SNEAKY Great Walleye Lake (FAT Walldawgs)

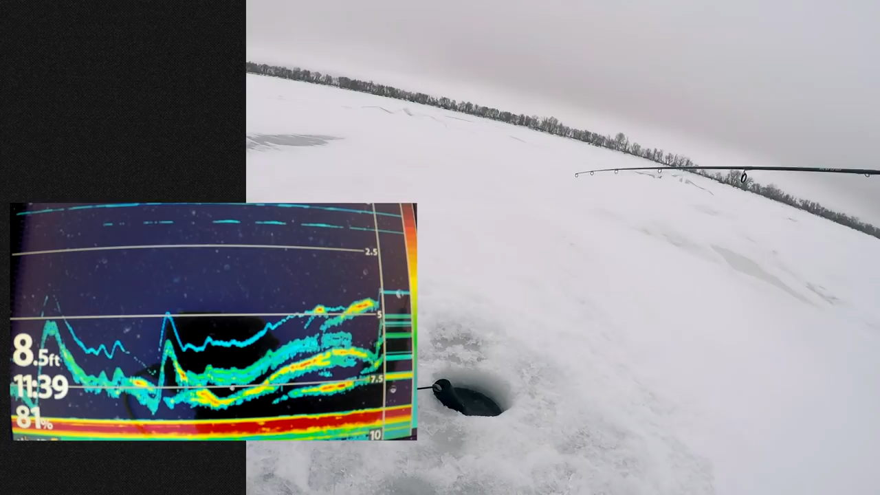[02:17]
On screen: depth 8.5 ft
i'm marking if this must be a bunch of bait yeah like the whole column yeah this is insane
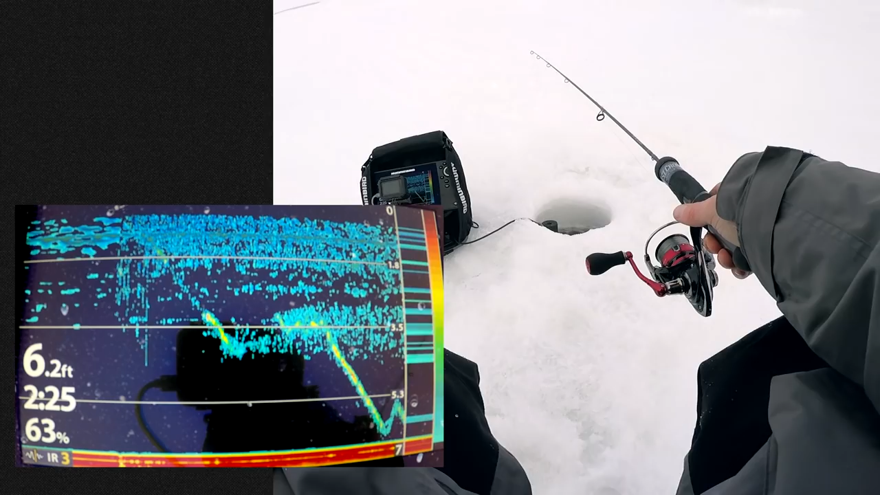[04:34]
On screen: depth 6.2 ft
are you really in this help he's probably a whopping 12 feet away
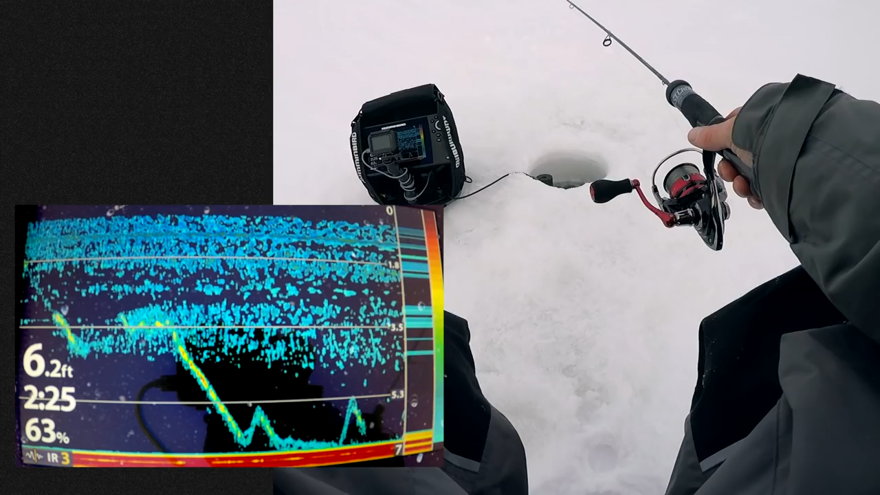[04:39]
On screen: depth 6.2 ft
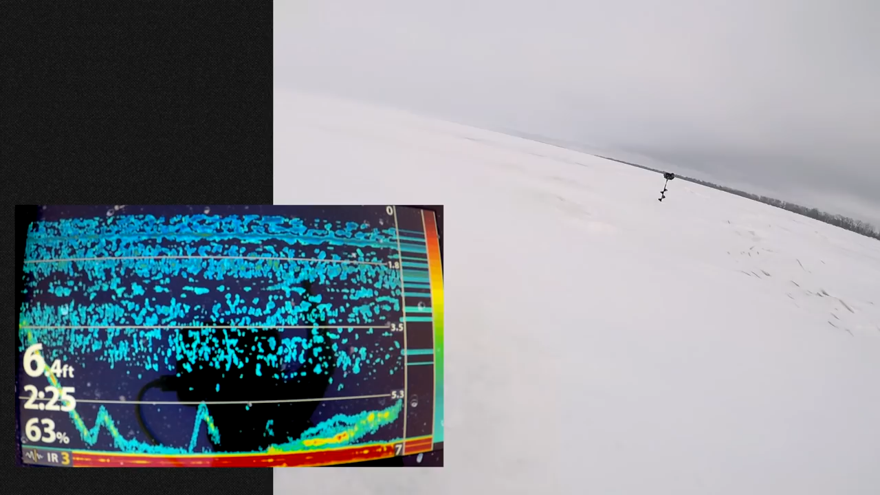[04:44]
On screen: depth 6.4 ft
that's oh are you kidding me
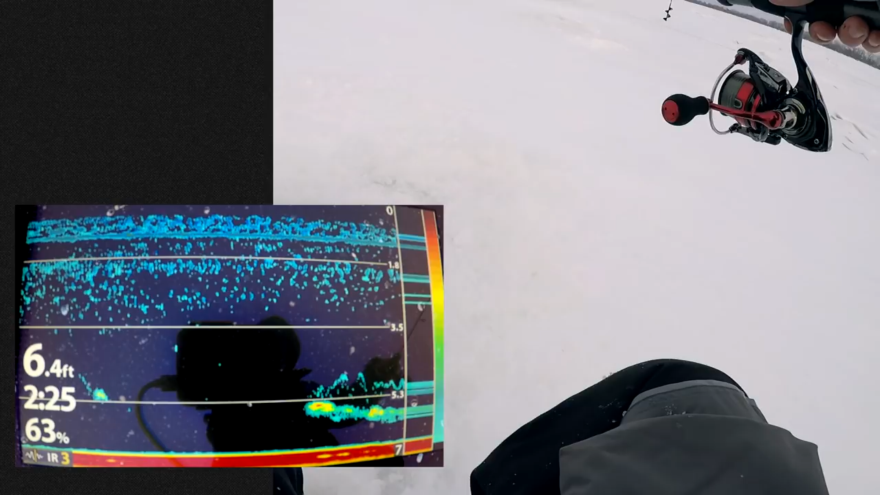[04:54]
On screen: depth 6.4 ft
that's a walleye i think i'm trying dude i've only hooked him twice there we go
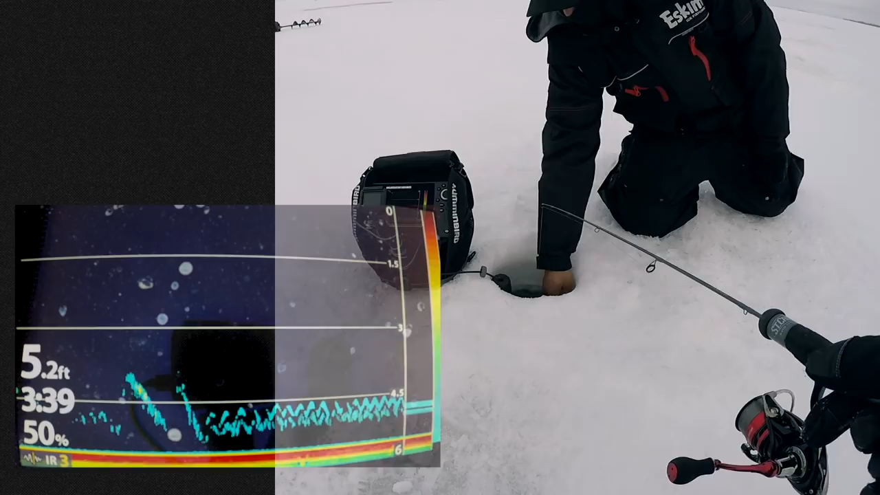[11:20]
On screen: depth 5.2 ft
How do I keep on missing fish? Oh, he's back. He's back.